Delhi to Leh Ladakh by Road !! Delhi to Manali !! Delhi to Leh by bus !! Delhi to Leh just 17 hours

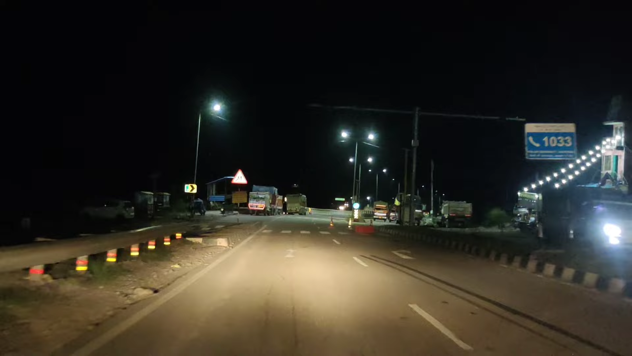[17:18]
अब देखने वाली बात होगी कि इस हाईवे पे बरसात में कितना नुकसान हुआ है। फर्स्ट टनल हमने कर दी फिलहाल क्रॉस।
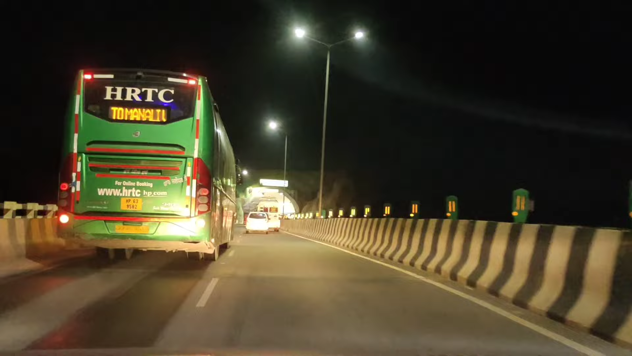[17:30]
और टनल नंबर सेकंड आ गई दोस्तों, उसमें थोड़ा सा स्लो चल रहा है ट्रैफिक।
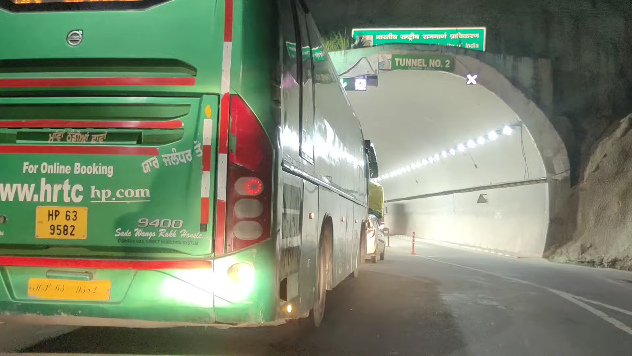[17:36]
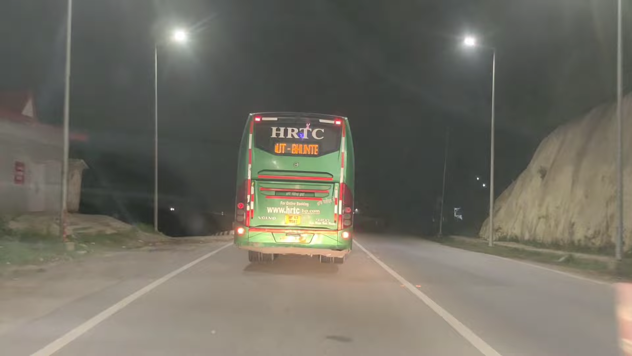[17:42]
ये भी क्रॉस, सिंगल लेन चल रही है अभी, देखते हैं डबल यहाँ पे चल रही नहीं चल रही, या अब 4-लेन शुरू हो गया दोबारा से। तो पहली और दूसरी टनल्स में एक ही रोड चल रहा है आने जाने का, आप लोगों को ही ध्यान रखना पड़ेगा थोड़ा सा ना।
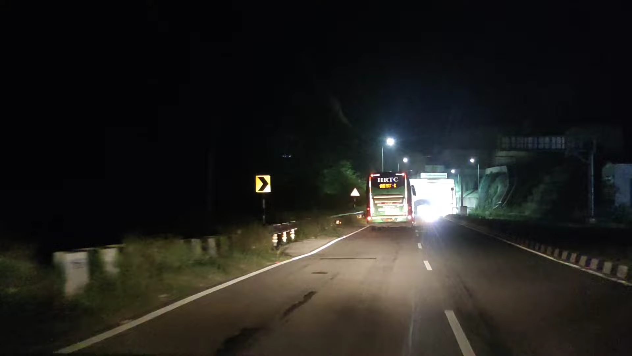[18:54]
टर्न नंबर 4 आ गई है दोस्तों, और टर्न नंबर 3 से टर्न नंबर 4 के बीच में करीब करीब 20 किलोमीटर का डिस्टेंस है।
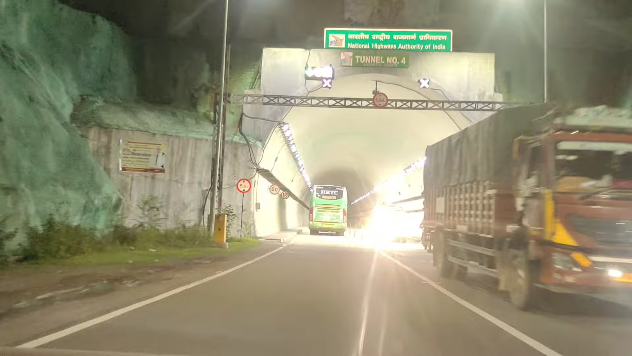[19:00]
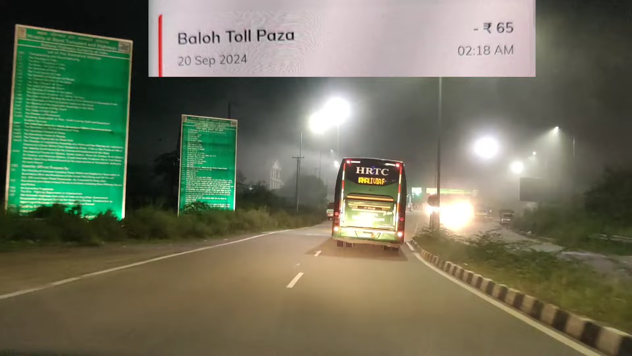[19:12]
तो दिल्ली से 7वें नंबर का टोल आ गया है और ये 65 रुपये का टोल है।
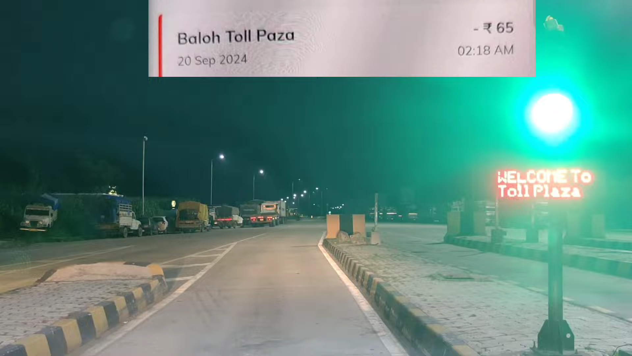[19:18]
तो हाईवे की बात की जाए तो बहुत जबरदस्त बना हुआ है, और मतलब कहीं भी आपको ऐसा नहीं लगेगा कि पहाड़ों का हाईवे है,
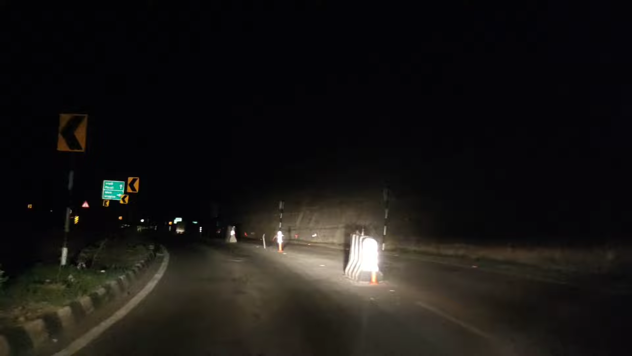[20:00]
तो दोस्तों सुंदर नगर का बाईपास ओपन हो गया है।
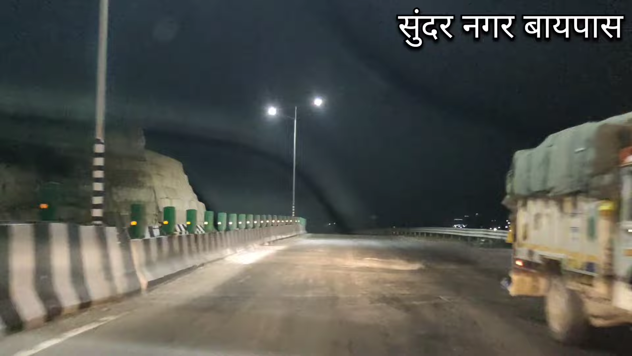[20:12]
दोस्तों सुंदर नगर का बाईपास हो गया है शुरू, मगर एक ही लेन चला रखी है आने जाने वाली, 4 में से 2 लेन ओपन है वन साइड ही, तो आना भी इसी से है और जाना भी इसी से। बड़ा संभल के चलना दोस्तों क्योंकि आने वालों को कुछ थोड़ा आइडिया नहीं हो पा रहा। तो मैक्सिमम
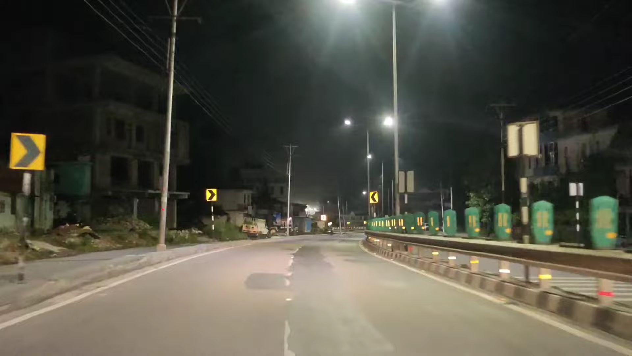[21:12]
तो फिलहाल मंडी का बाईपास नहीं खुला है,
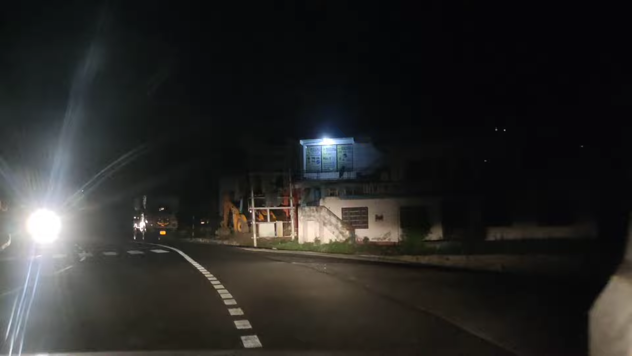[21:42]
मगर जब तक आप लोग आएंगे आज से 2-4 दिन बाद मंडी का बाईपास हो जाएगा ओपन। फिलहाल मंडी बाईपास है ऑफ, तो हम सिटी से जाएंगे मंडी। तो दोस्तों 3 बज चुके हैं और हम पहुंच चुके हैं मंडी। फिलहाल मंडी में हम,
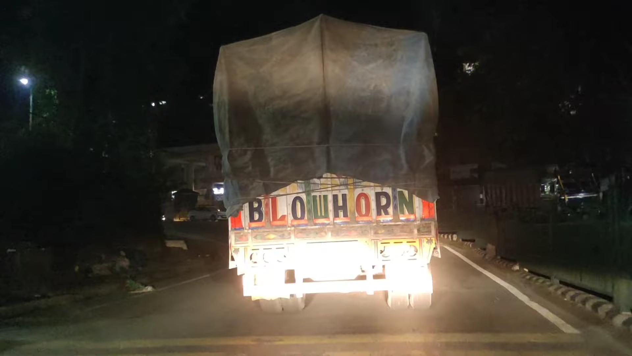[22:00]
अगर मंडी बाईपास चल जाता दोस्तों तो सुंदर नगर की तरह 10 मिनट में जो हमने क्रॉस किया था तो हमारा समय बच जाता।
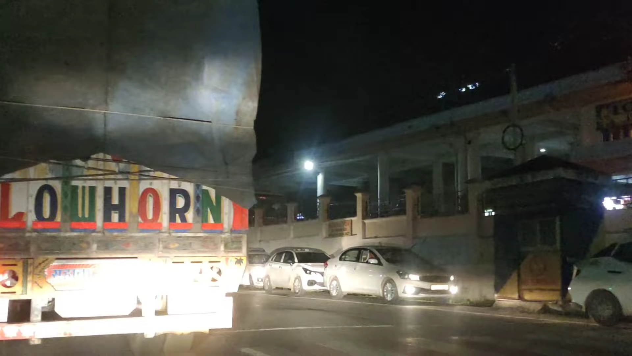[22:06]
तो फिलहाल मंडी क्रॉस कर रहे हैं, और जो मेन मुद्दा है ना वो मंडी से मनाली के बीच का ये है कि भैया क्या स्थिति है,
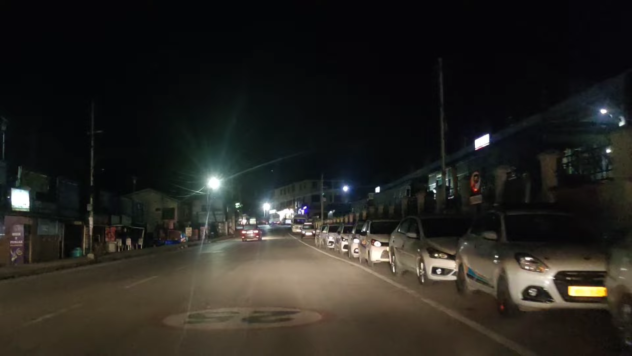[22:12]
और कुल्लू से मनाली, तो वो देखते हैं आपको दिखाते हैं। फिलहाल मंडी हमने कर दिया क्रॉस, तो हाईवे है खाली और 100 किलोमीटर मात्र दूरी रह गई है मनाली की, और 3:05 हो चुके हैं।
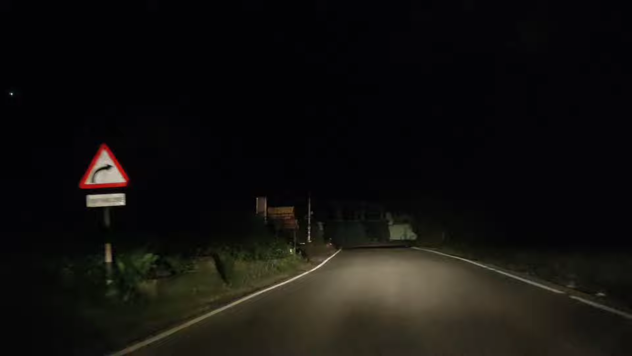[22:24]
तो देखते हैं कि क्या हम 5 बजे तक मनाली टच कर पाएंगे
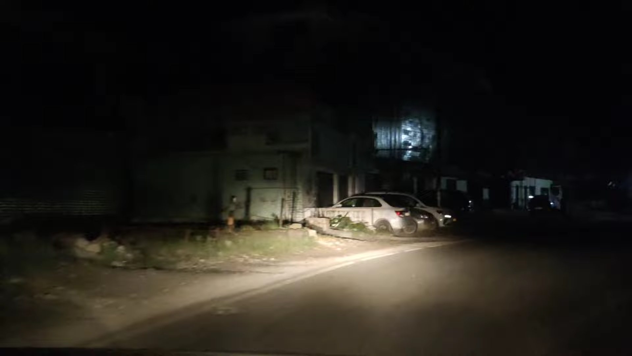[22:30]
नॉन स्टॉप में, तो आपको बताते हैं देख के। इस जगह हम हैं दोस्तों, यही है आपका मंडी का बाईपास जो निकलेगा यहाँ पे आके,
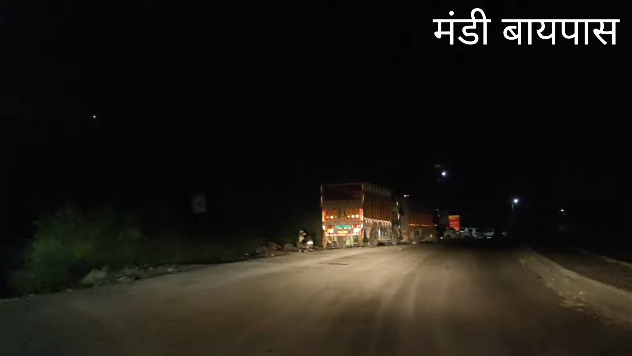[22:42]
तो मंडी बाईपास आपका यहाँ पे आके निकलेगा मंडी से करीब 4-4.5 किलोमीटर आगे। तो ये अपडेट है भैया, मंडी के आगे रोड थोड़ा सा ख़राब है, जैसे हमने मंडी क्रॉस किया है ये दूसरा
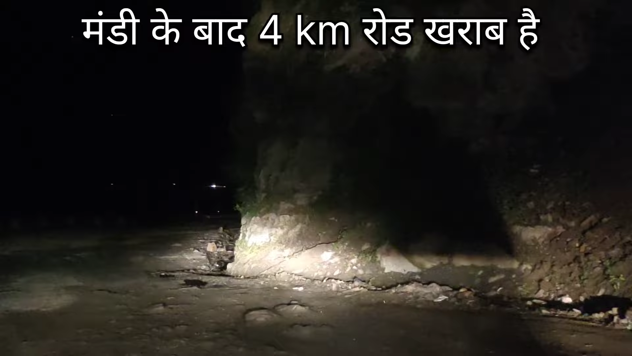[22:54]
कट है जहाँ पे काम चल रहा है और वर्क इन प्रोग्रेस लिखा हुआ है, बाकी तो कहीं हमें कोई दिक्कत लगी नहीं।
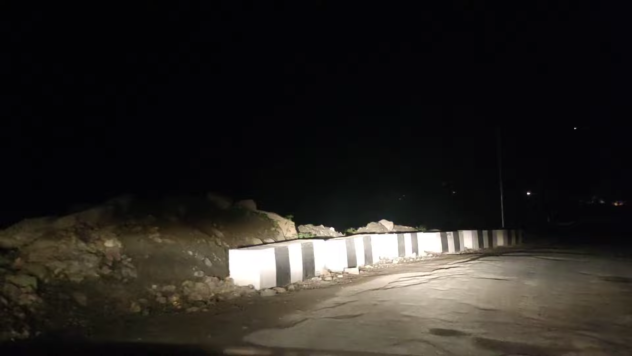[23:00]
और ये रोड काफ़ी आगे तक ख़राब है दोस्तों, मंडी से आगे रोड ख़राब है फिलहाल, और स्लो भी, और ट्रैफिक टाइम में काफ़ी ज़रा स्लो होने वाली है।